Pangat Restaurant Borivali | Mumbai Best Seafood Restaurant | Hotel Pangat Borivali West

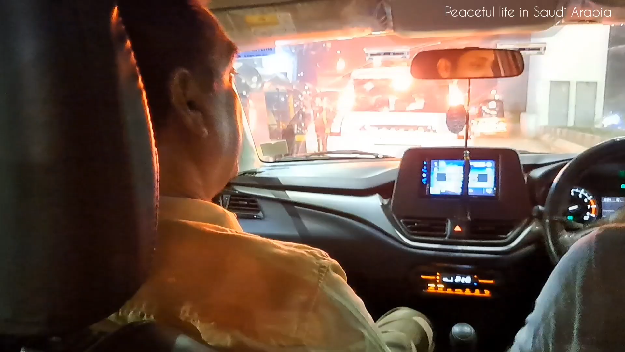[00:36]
मुंबई की ट्रैफिक देखिए रात के वक भी इतनी ज्यादा ट्रैफिक है चलिए वहाँ पहुच कर फिर आपसे मिलते हैं